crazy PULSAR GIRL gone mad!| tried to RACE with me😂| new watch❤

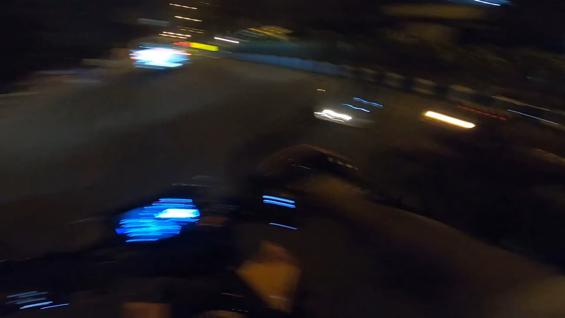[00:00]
ओ माई गॉड कौन आई है लो कैसे वाइक चलाते हैं पीछे लड़की बठाया और
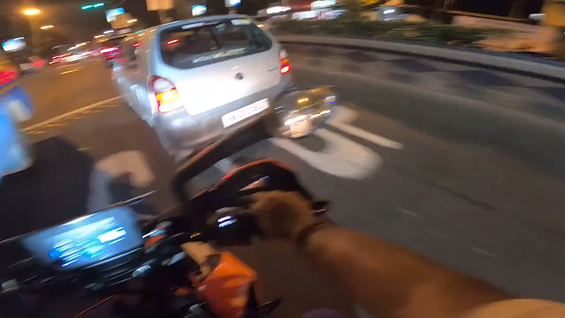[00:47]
इतना जैम को अवर्टेक करके कैसे पहुच होंगा
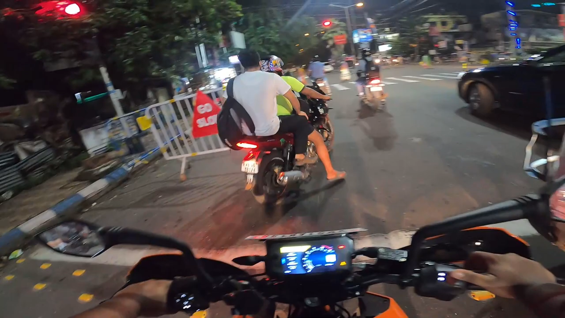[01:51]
त से ही है मतलब पात साल तो ही जाएगा बहुत ज्यादा ट्राफिक का सीन है अगर सिग्नल तोड़ देते हो वो यू टर्न हो गया है तो या कुछ और तो बहुत लंबा एक फाइन हो जाता है बेंगली